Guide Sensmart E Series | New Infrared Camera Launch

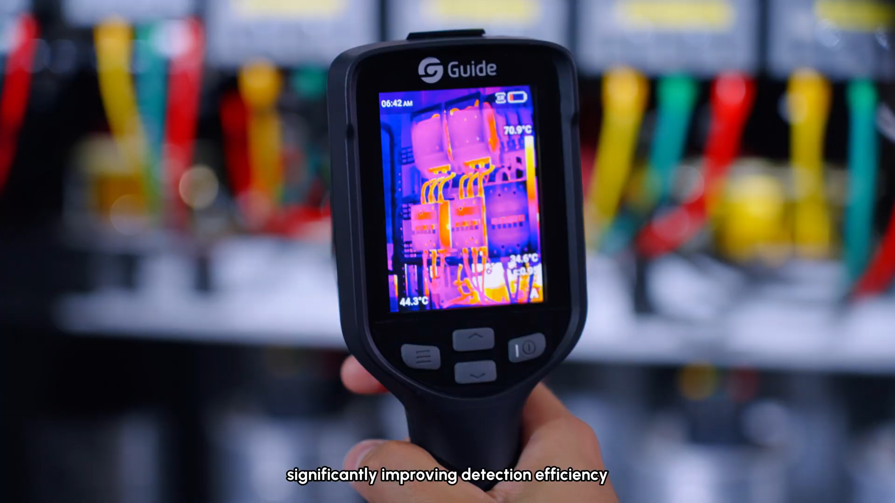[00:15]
Industrial-grade temperature measurement tool, the optimal choice for professional engineers.
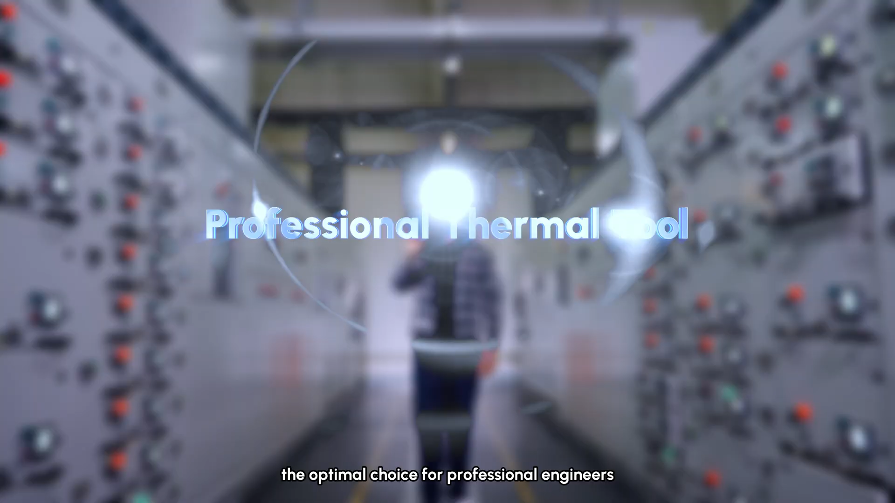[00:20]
High-sensitivity proprietary infrared detector,
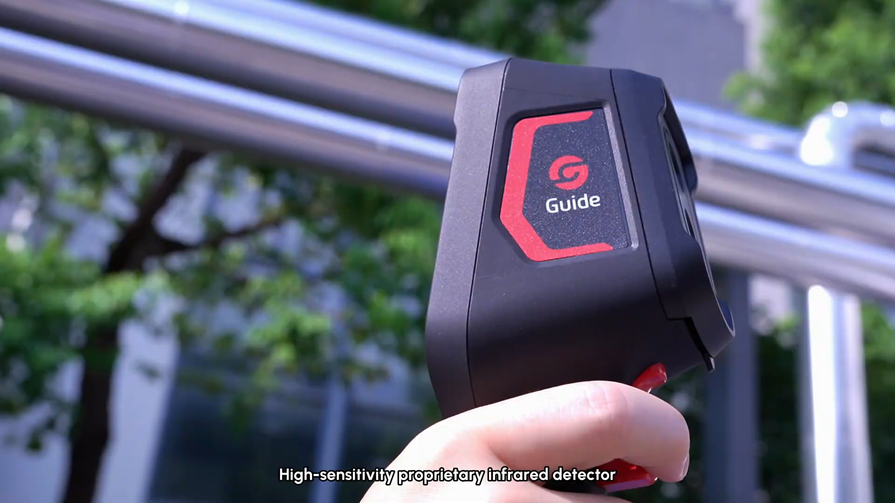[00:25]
combined with IR-per-clear real-time super-resolution reconstruction technology,
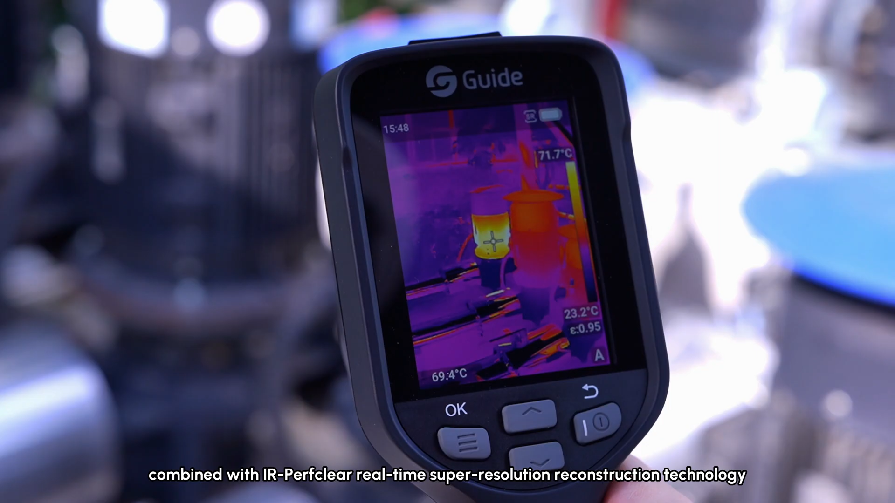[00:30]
delivers four-times clearer infrared thermal images rivaling high-end models.
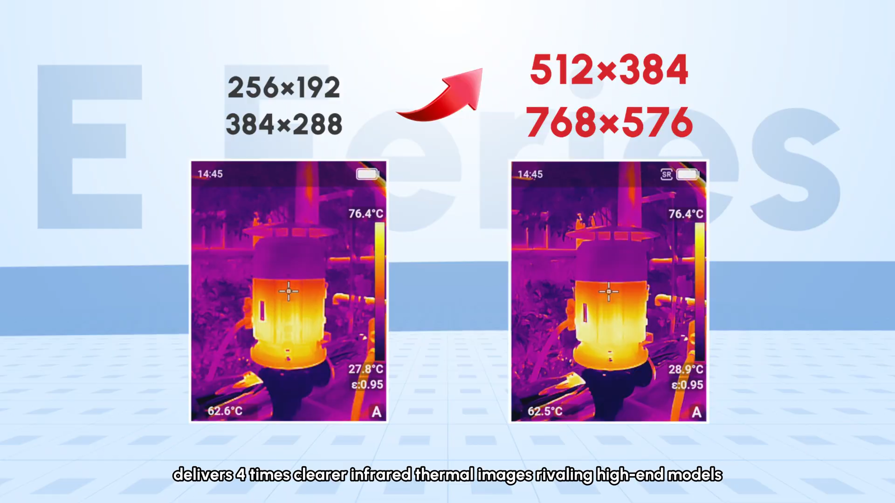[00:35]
On screen: scale top 76.4°C
Wide temperature range and high measurement accuracy ensure accurate temperature readings even in complex environments.
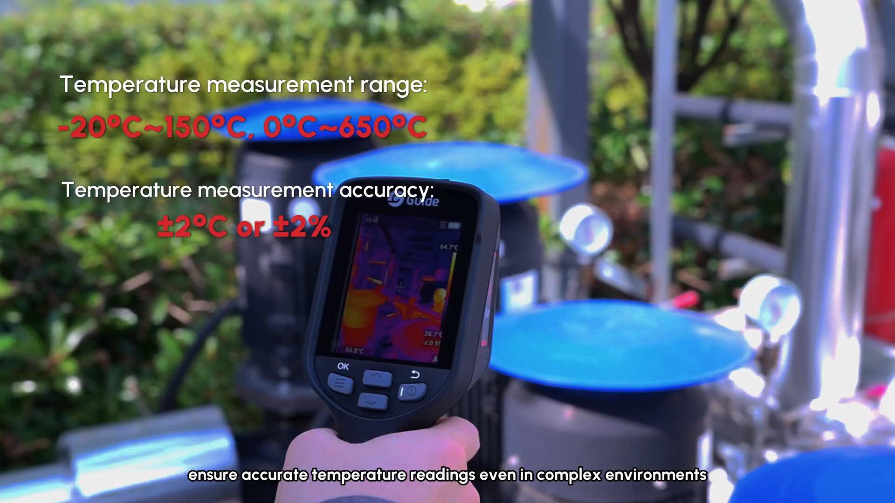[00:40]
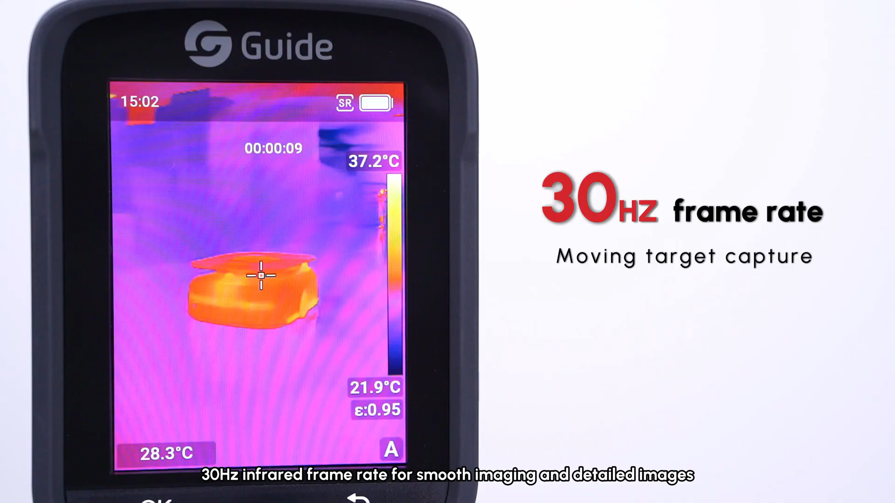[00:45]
On screen: spot 28.3°C, scale top 37.2°C, scale bottom 21.9°C
30-hertz infrared frame rate for smooth imaging and detailed images, with no motion blur on moving targets.
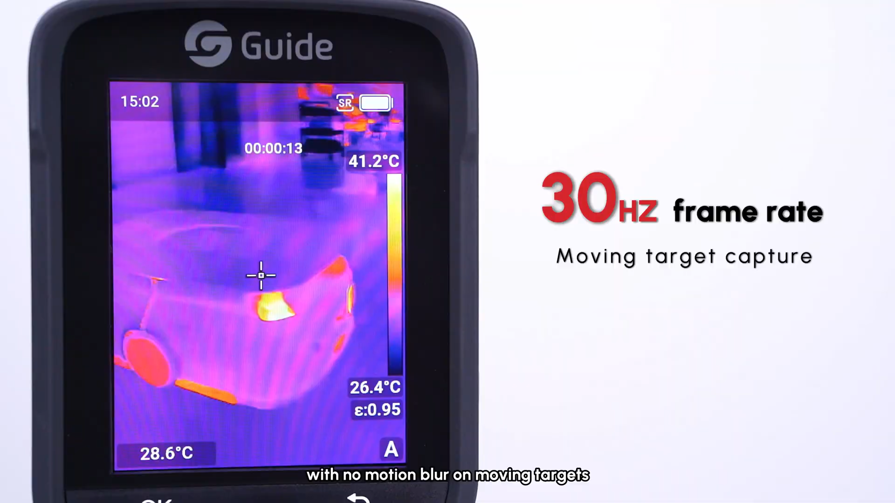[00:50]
On screen: spot 28.6°C, scale top 41.2°C, scale bottom 26.4°C
Utilize new image segmentation technology to intelligently highlight high-temperature areas.
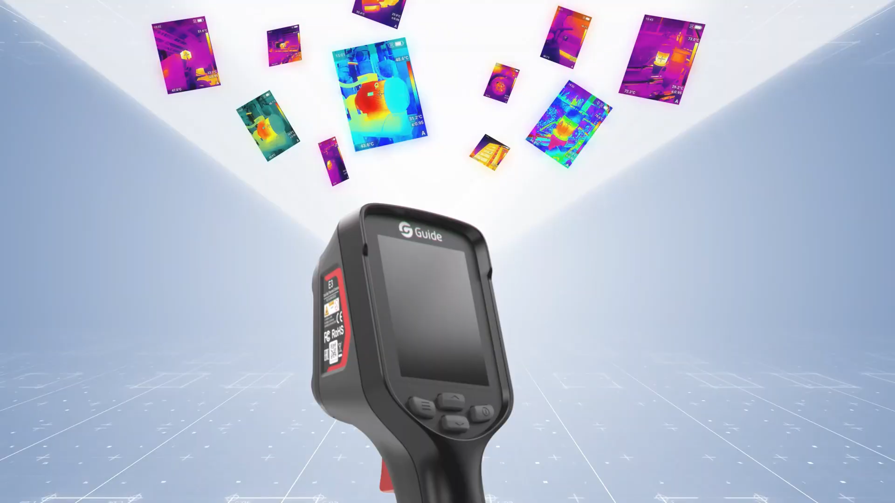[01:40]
32 gigabytes large memory, easily capture and store thousands of thermal images and videos.
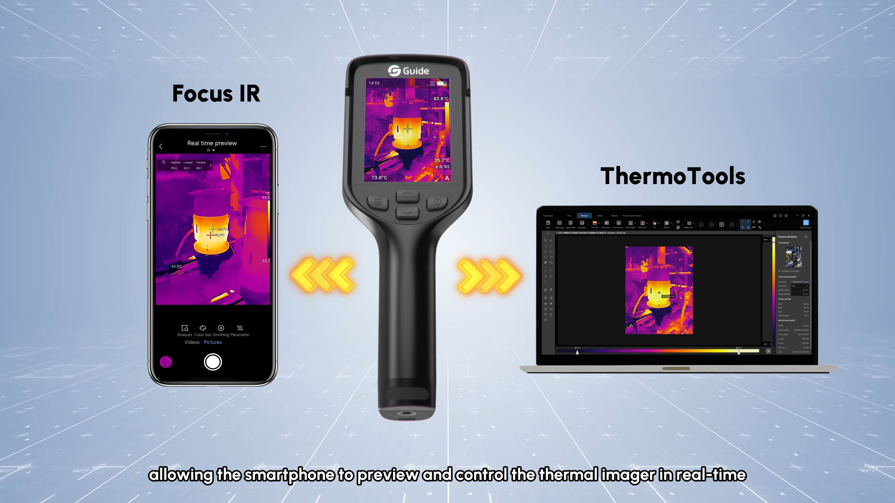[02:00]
allowing the smartphone to preview and control the thermal imager in real-time. The E-Series is specifically designed for industrial temperature measurement scenarios.